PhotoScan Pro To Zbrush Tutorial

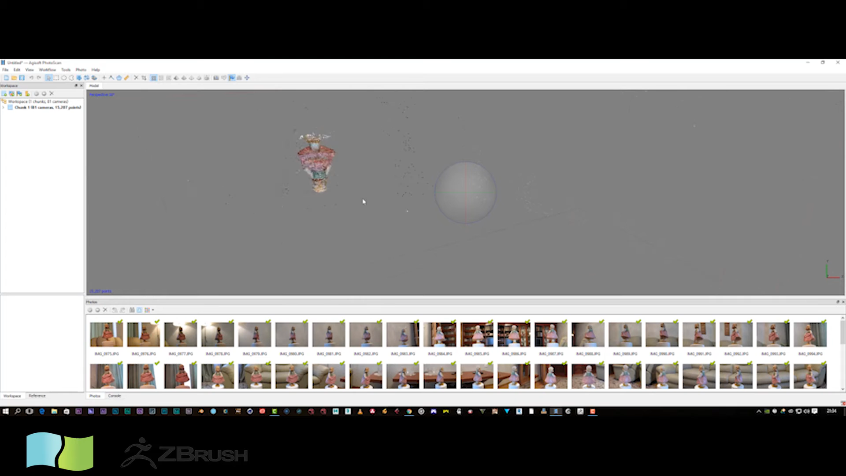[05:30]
can sort of zoom in in and out there if I scroll back and forward or if I press the left mouse button and shift I can sort of pan around firstly this will allow us to sort of orbit
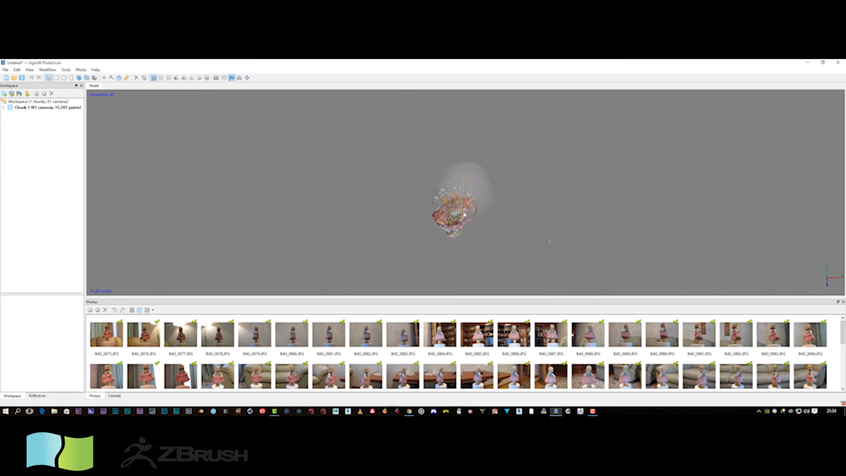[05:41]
the model if we bring our thing here as you can see all these little specs here are gonna basically interfere with the actual outcome of the model so if I hold down alt I can sort of pan around like this with the left mouse button zoom in and out this will sort of tilt it sort of sideways hold down shift and this will zoom in and out I've just said and then we can use this to sort
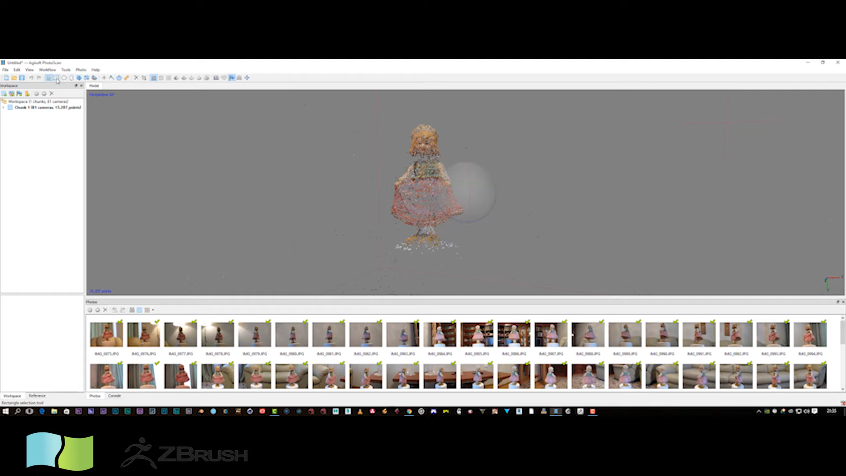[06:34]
mesh when we bind it together so in order to do that we've got some lasso tools here so we've got a rectangle circle and a lasso tool here and we're basically gonna select these one of these I usually use a lasso tool and I'm simply gonna click on that and then I can hold down and just simply go
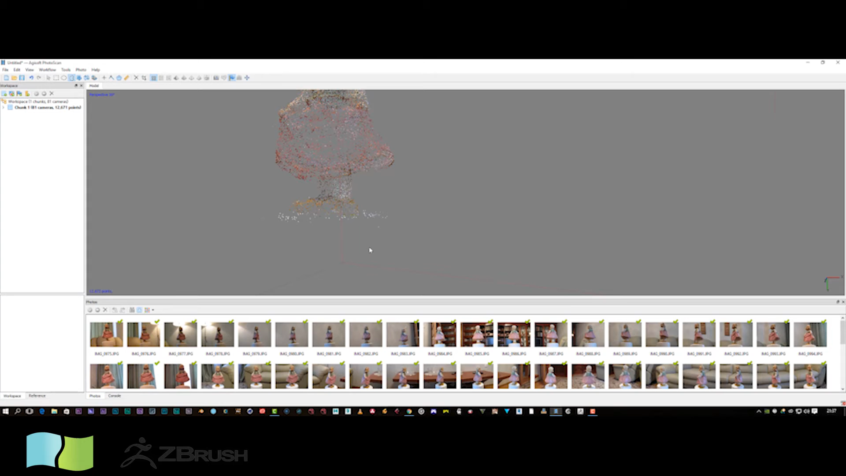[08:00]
it will just give you a better model at the end of the day this is a job that capture reality does a lot better than this software but you know patience is a virtue at the end of the day to save yourself fifteen grand and only pay three it's worth to spending a bit of time
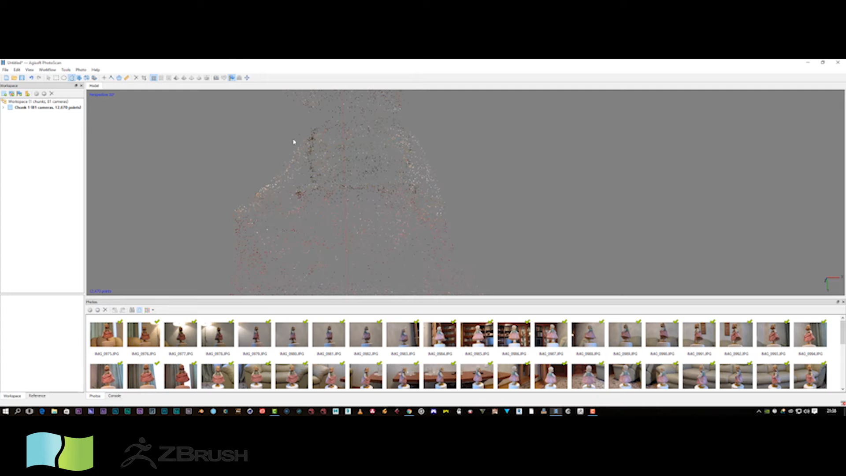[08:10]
just to you know get this person like these little points here I don't really want this little point here it's just gonna give you a much better finish
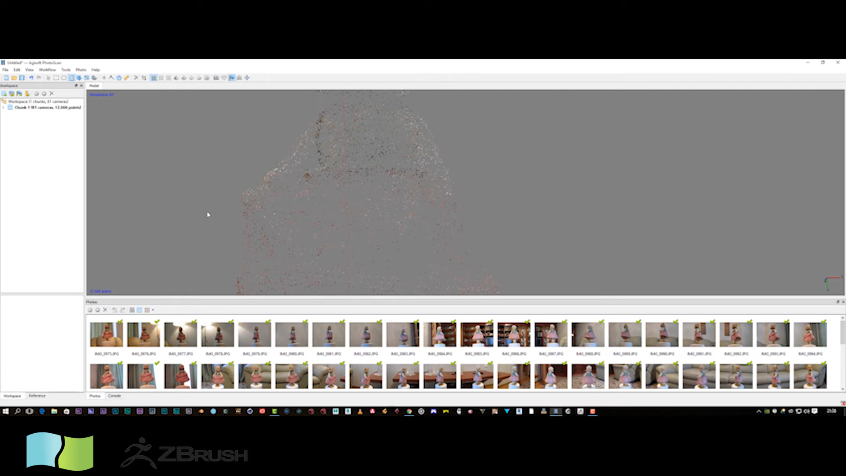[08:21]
at the end of the project so that's looking pretty cool we've got a couple here that we can get rid of there's a point here we go
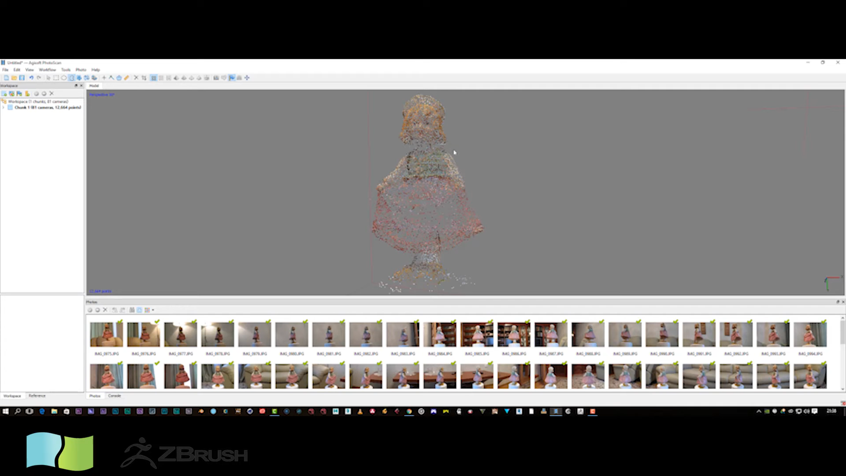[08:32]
zoom in be patient with it and it will be worth it in the end right so that's not looking too bad I'm sort of happy with that don't forget to select on your arrow tool otherwise
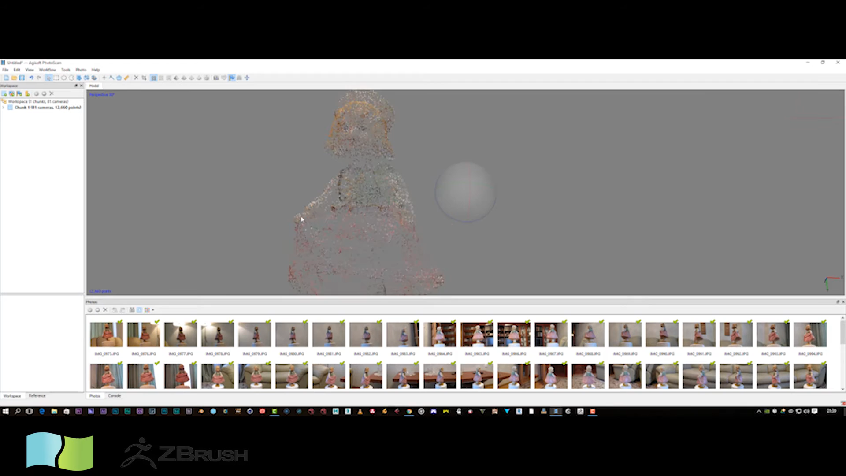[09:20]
yeah and that's not looking too bad that's all now what we're going to do is we're going to make this into a dense cloud so if we open this selection here we're going to have some tie points here so first we're going to do is build a dense cloud now so this is quite time consuming as well I'm going to set this to medium because it's a higher ultra it's going to take a lot longer and depending on the speed of your computer it's going to put a lot of strain on your computer so
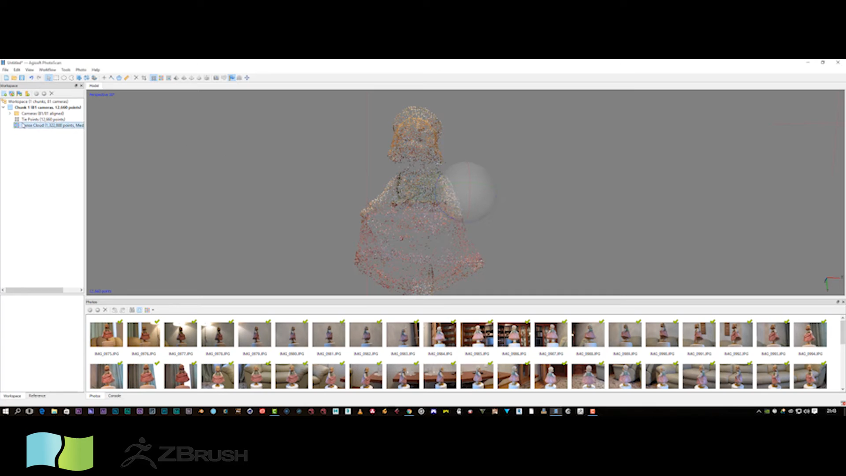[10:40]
on dense cloud and come up to here and click this little icon I'm gonna get a rough idea of you know where we're going and also
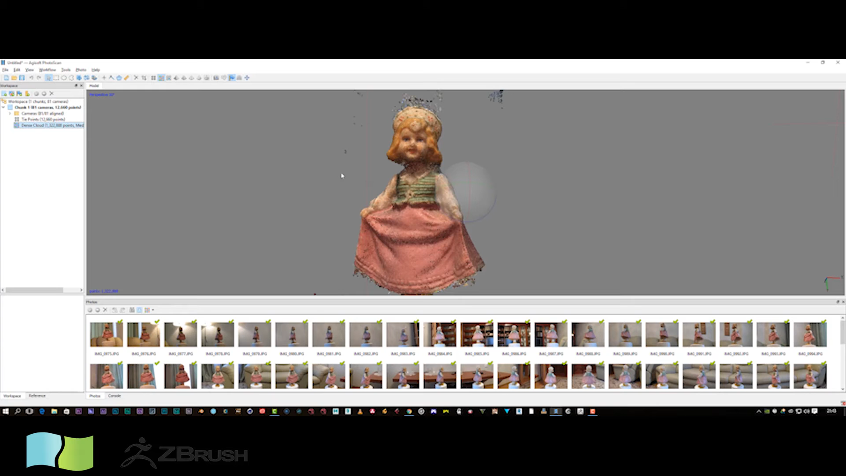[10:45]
I'm gonna see points that I can also get rid of in real time so we get my lasso tool and you see these bits here I can start polishing up the model and depending on
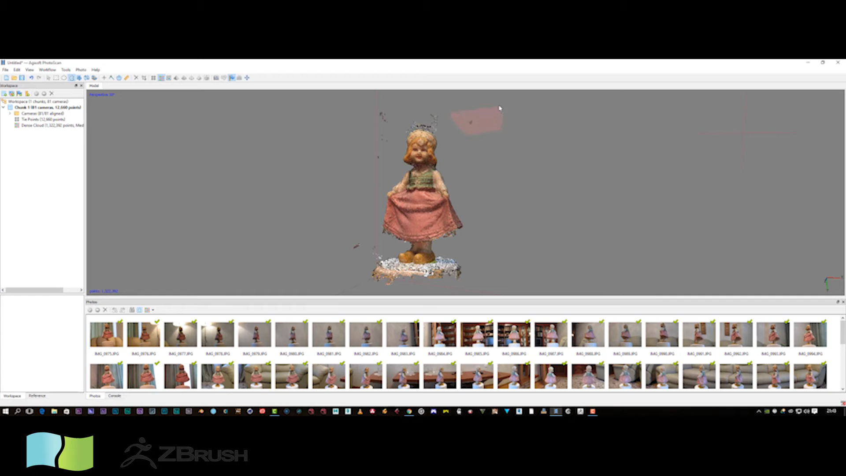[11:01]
the speed your machine it's gonna update flawlessly in real time I've